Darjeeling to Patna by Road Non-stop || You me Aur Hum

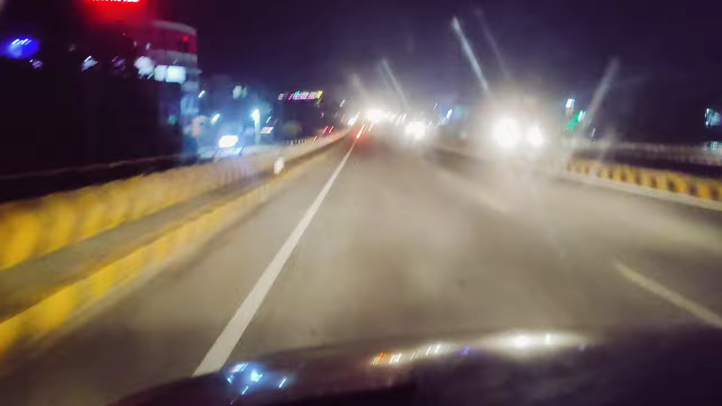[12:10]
तो 720 किलोमीटर्स टोटल गाड़ी चल चुकी है, टाइम हो रहा है अभी 7:35 और हम लोग एक छोटा सा शॉर्ट ब्रेक लिया था हम लोगों ने ठाकुरगंज थाना चौक पे,
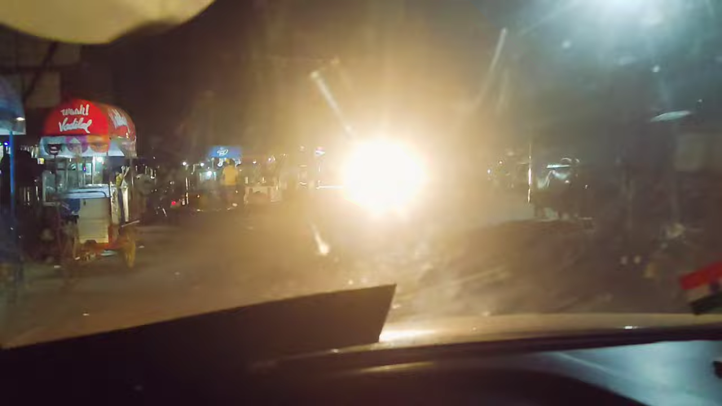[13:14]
तो 8:30 बज रहे हैं, हम लोग आ गए हैं सिमराही बाजार चौक। यहाँ से पटना अप्रोक्सीमेटली 240 किलोमीटर है।
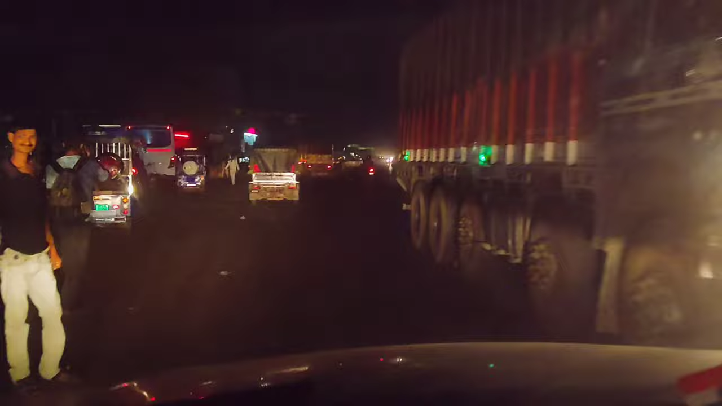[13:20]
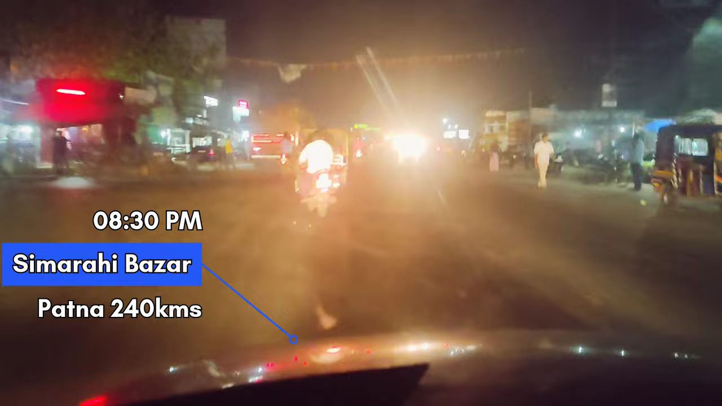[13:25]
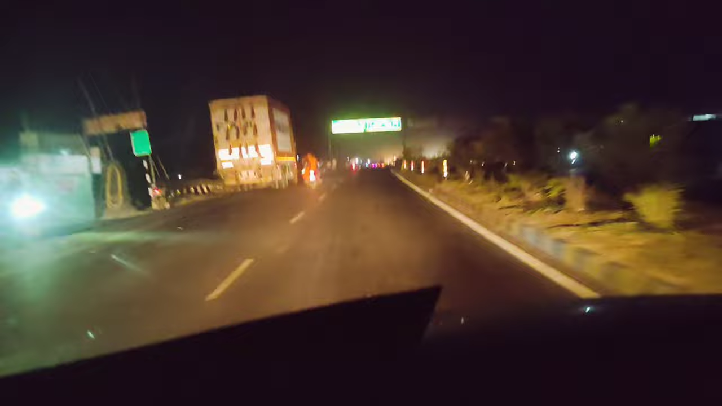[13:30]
इस तरफ लेफ्ट साइड मधेपुरा, जो कोशी महासेतु है जिस ब्रिज को हम लोग क्रॉस करेंगे वो 19 किलोमीटर।
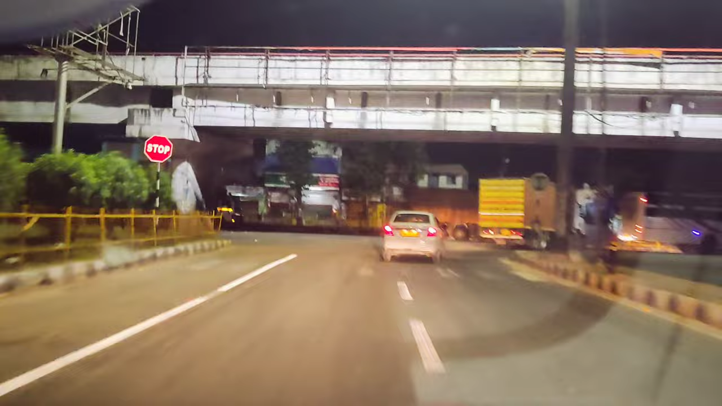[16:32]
एग्जैक्टली 12:30 हो रहे हैं और अब हम लोग चांदनी चौक मुजफ्फरपुर में एंटर कर गए हैं।
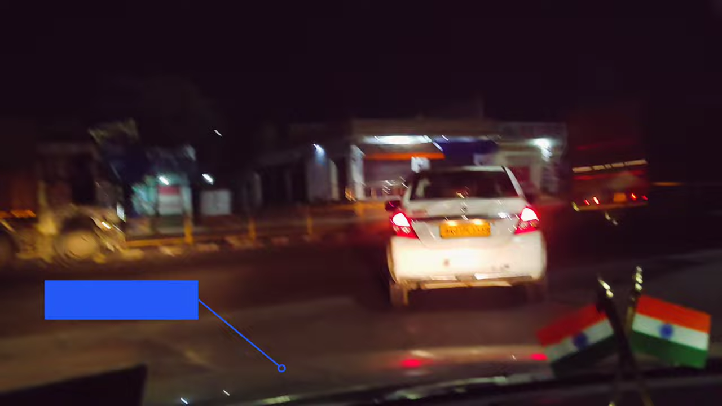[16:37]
NH57 से अब हम लोग आ गए हैं NH
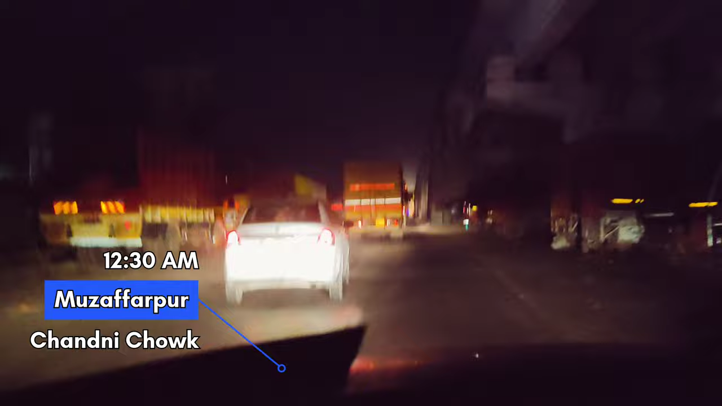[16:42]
पटना और मुजफ्फरपुर वाले नेशनल हाईवे पर, NH28 पे फिलहाल। तो रामदयालु से ये चेंज हो जाएगा पटना की तरफ।
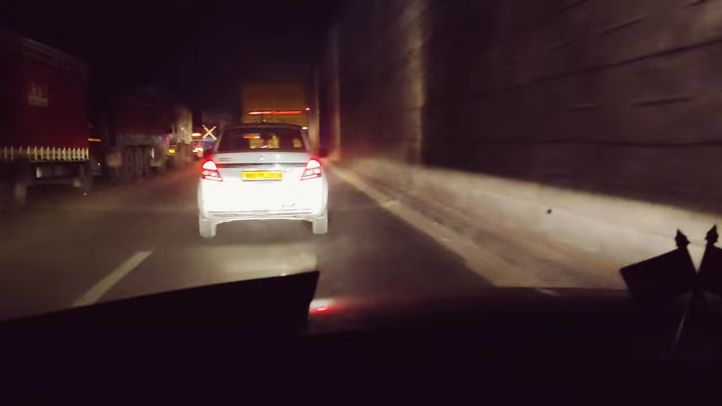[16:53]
तो अभी तक का जो टोटल डिस्टेंस है वो 967 किलोमीटर है और अभी टाइम हो रहा है 12:30।
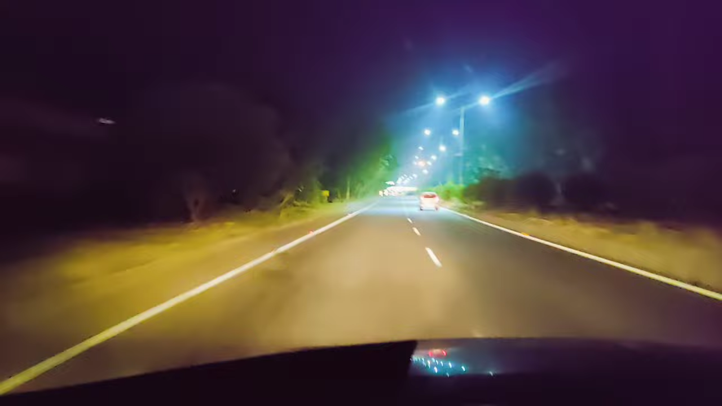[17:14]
पटना इसी बहाना हमने फोन भी लिया, सक्सेसफुल हो गया काम, हो गया।
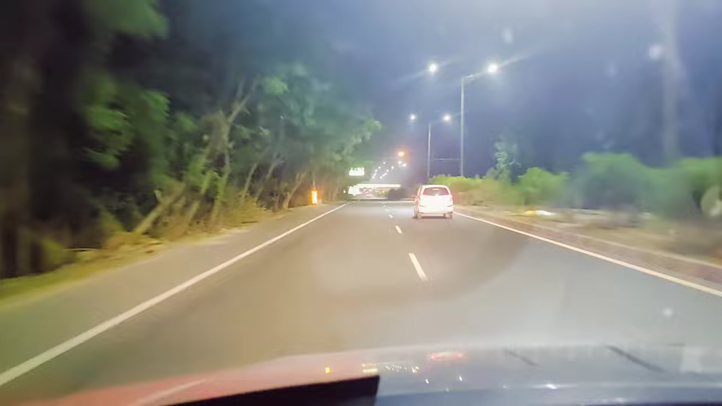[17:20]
हो रहे हैं रात के और हम लोग पहुंच गए हैं एकमात्र टॉल मुजफ्फरपुर और पटना के बीच में।